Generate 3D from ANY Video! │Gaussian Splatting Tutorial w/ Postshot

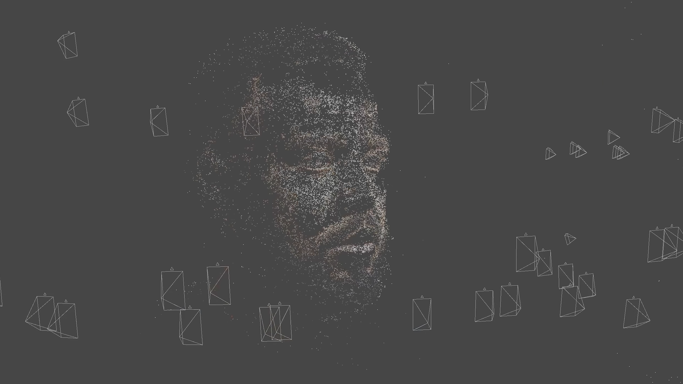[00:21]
It accurately recreates the lighting, geometry,
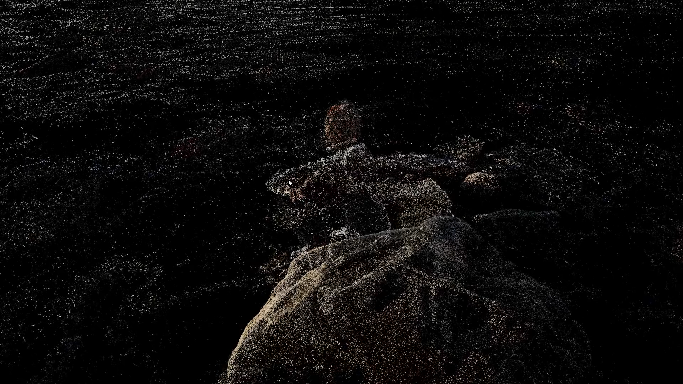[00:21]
shadows, and subtle light artifacts like reflections,
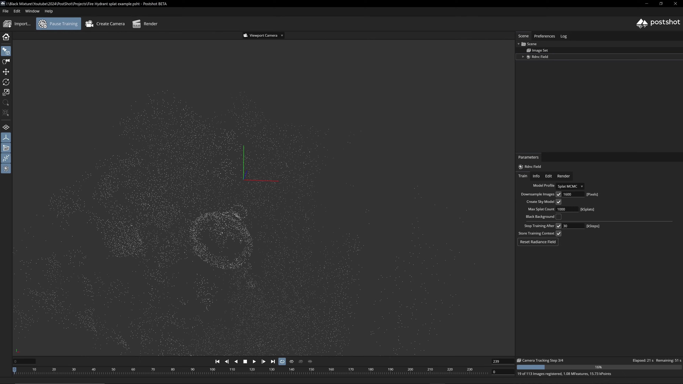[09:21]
You can also right click to zoom in and out. And one thing that's really cool about this is that you can actually see the depth getting changed as it's processing. So it's almost like it's processing each image and then calculating the depth and putting those points in the right space.
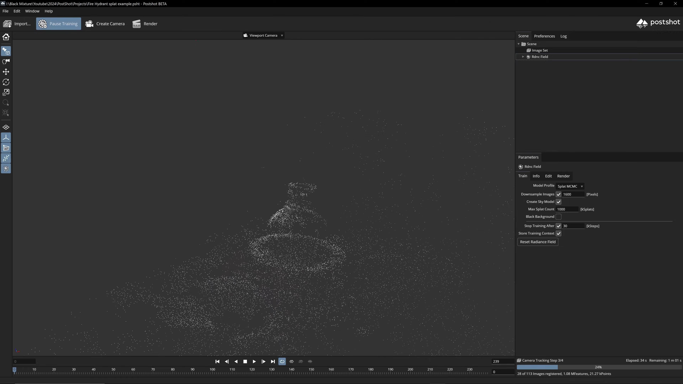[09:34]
So we have what looks like a recognizable part of the fire hydrant itself.
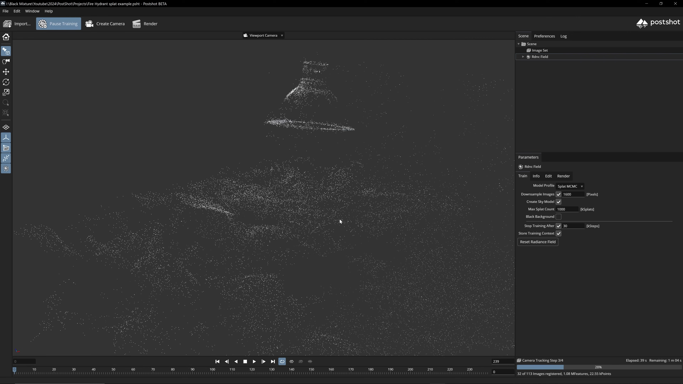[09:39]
We also have what looks to be some of the rocks and most of the features are actually getting generated on these rocks because they are such a great source of texture and such a great use for the training sample. In the far background, if we zoom out a little bit, you'll start to see the rest of the space here, which even though we weren't trying to capture, it was a part of the training set in the footage.
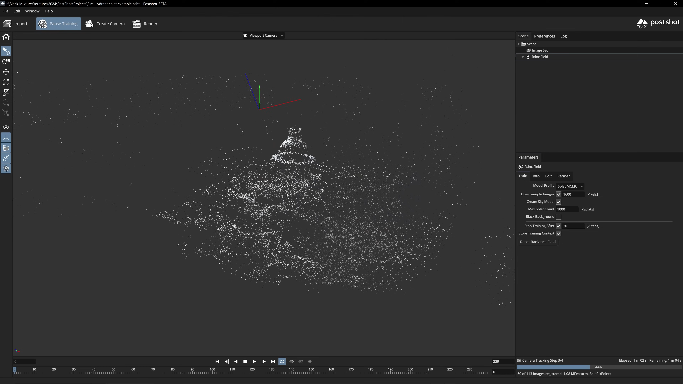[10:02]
So we have a little bits of the trees here with the green and then some of the road as well as the sidewalk. Right now though, all we're doing is rendering out a point cloud, which lets us render this out at an insane frame rate.
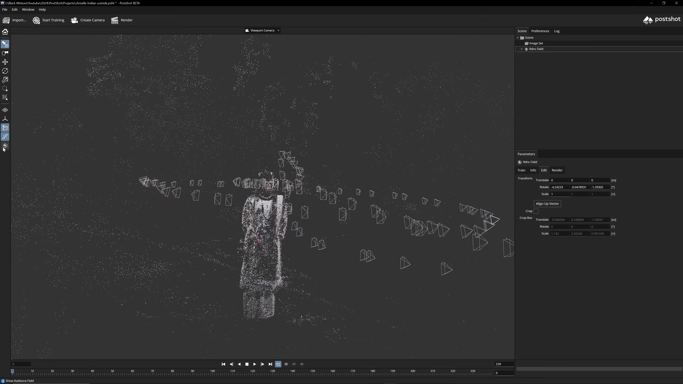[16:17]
I'm going to turn some of these off so you can actually see the fidelity that we have in this. This looks amazing, I got to say.
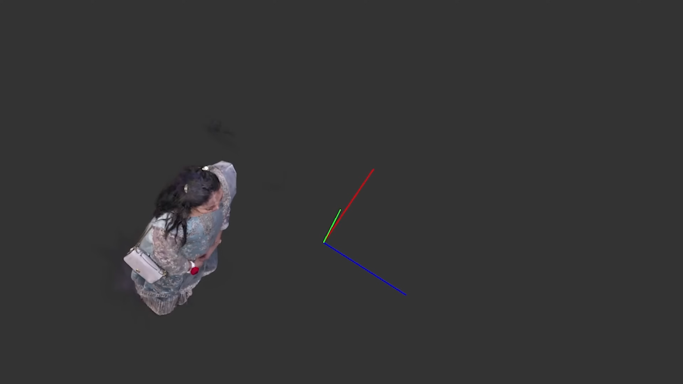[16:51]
So you might notice at this higher angle, I don't think I actually recorded the top of her head that much.